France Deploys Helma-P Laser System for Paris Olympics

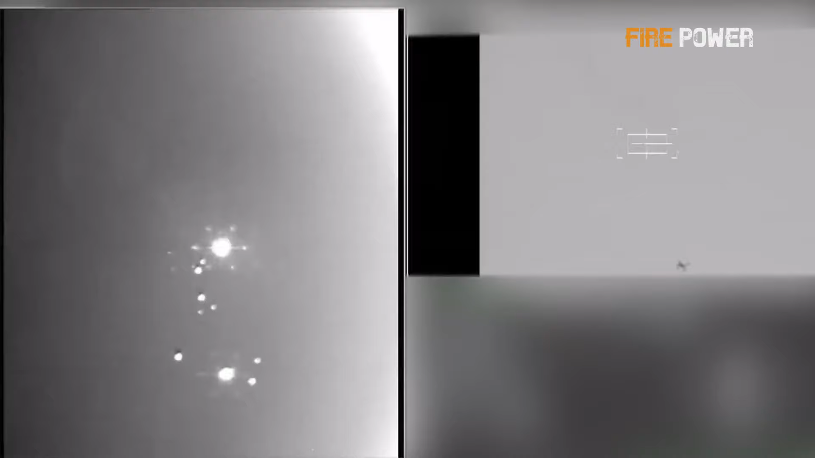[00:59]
The system integrates with the shared aerial situation software developed by the French Aerospace Lab and Thales,